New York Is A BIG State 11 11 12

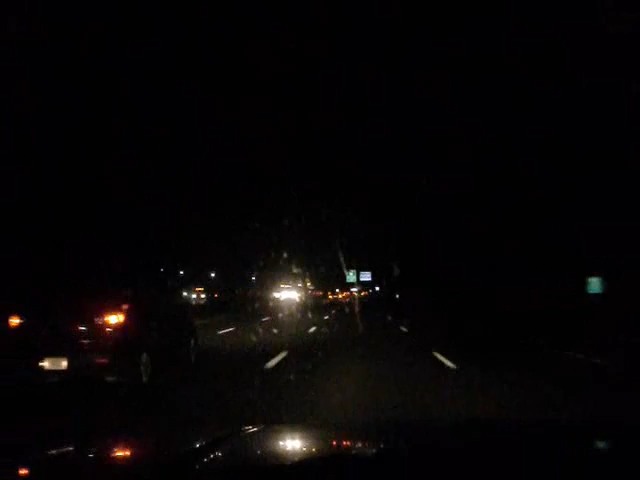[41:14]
Drop off Billy. Hope we don't have any Christmas lights following us. New Hampshire Welcome Center. Welcome to New Hampshire. Welcome to New Hampshire, where all the Massachusettsites go to get away from the Taxachusetts city life. Welcome to New Hampshire. Where's the big sign saying, welcome to New Hampshire? Here it is. Finally get to see it. I hate to miss those things.